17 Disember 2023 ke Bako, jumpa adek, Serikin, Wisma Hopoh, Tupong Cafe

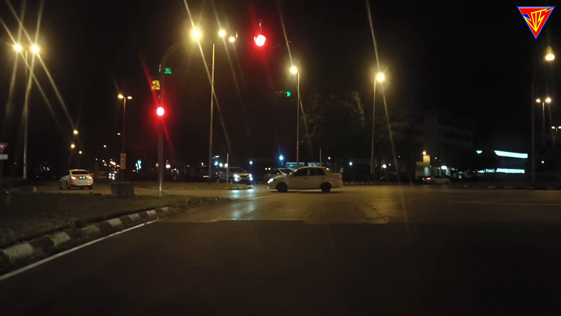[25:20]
Ini nak pergi Icon Square. bulatan tu masuk Icon Square. Belok kiri. Pita pergi Icon Square lah. Terus sahaja ke Tubong Cafe.